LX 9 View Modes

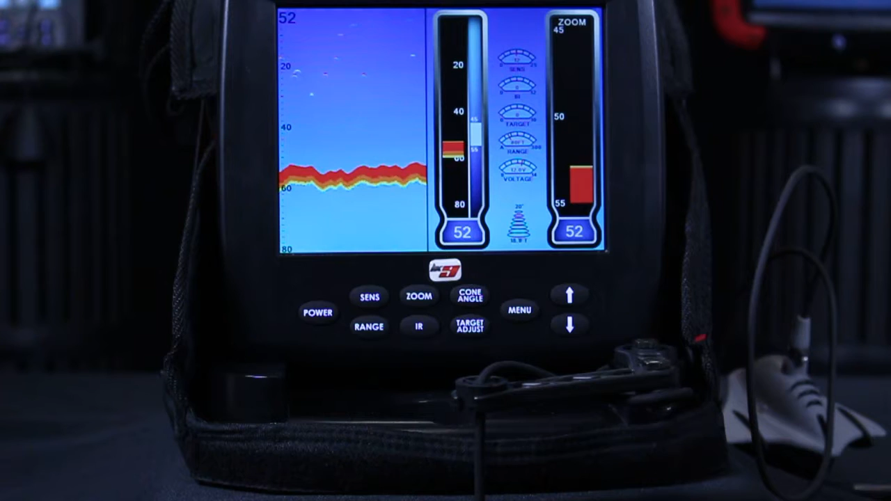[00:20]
So right now I have my LX9 set up to just view the sonar. I do have a camera hooked up and we're in simulate mode so it is ready to go. It's just I'm strictly in the sonar mode. There's four views. There's sonar, camera, heads up and split screen. So if I want to change to strictly a camera view or any other view I go into view mode and hit enter and I'm in sonar now.
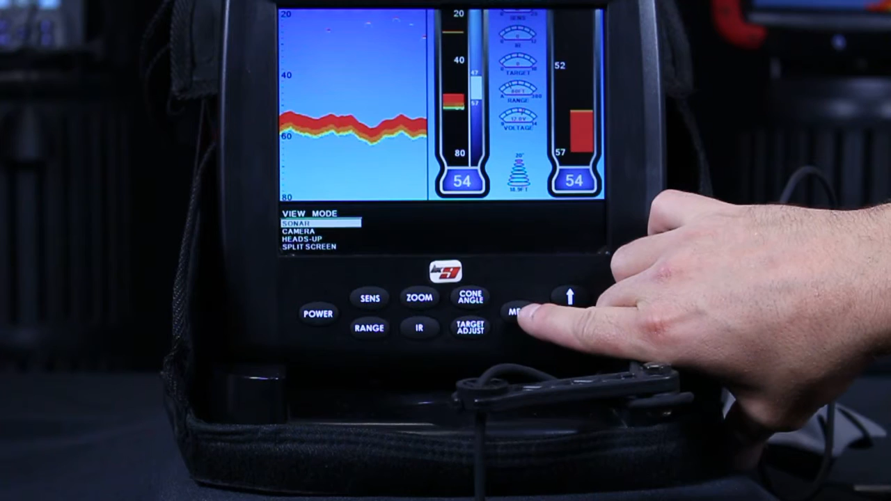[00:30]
Go down to camera and just hit the menu button again.
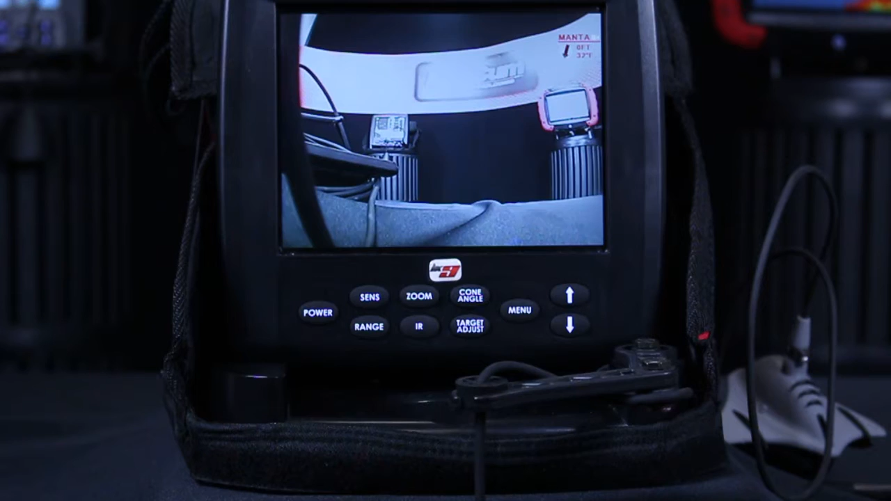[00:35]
Now I have strictly a camera view.
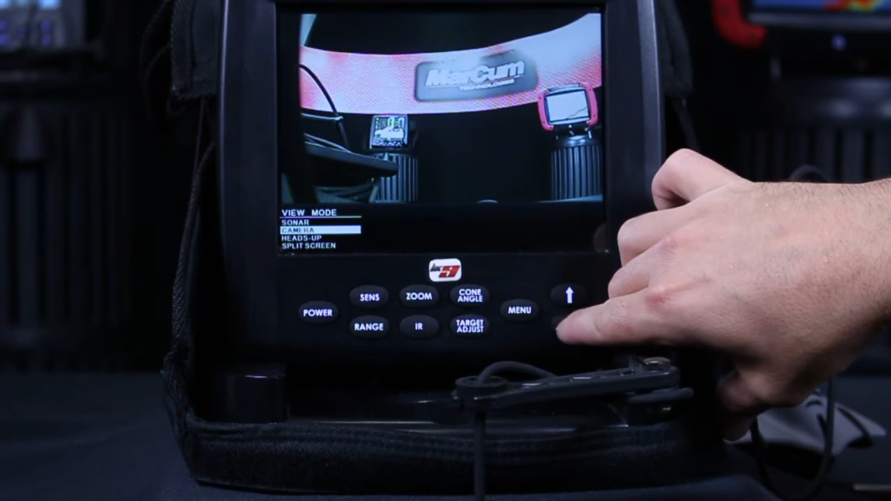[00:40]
If I want to go back in you can always set up to use both the heads up display where it will automatically overlay the sonar on top of the camera view and you'll be able to see everything live.
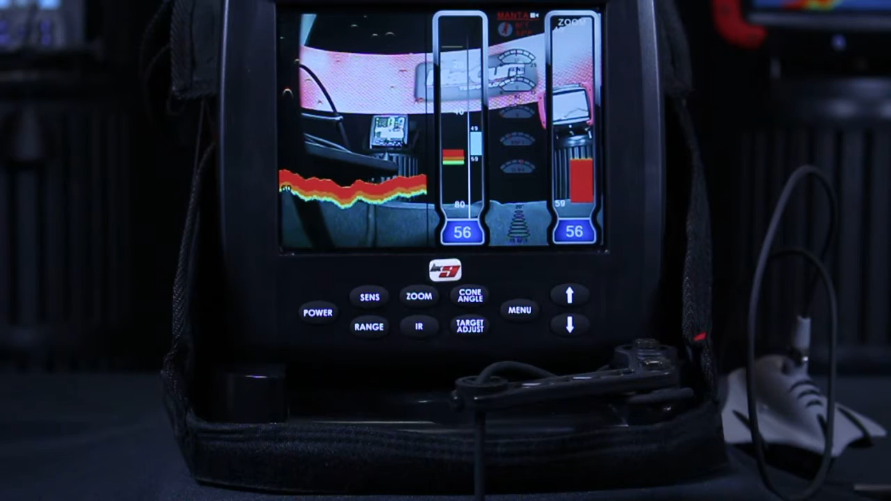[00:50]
So you can see your live action sonar and you can also view a fish if you're trying to entice it to bite. One other view is a split screen mode.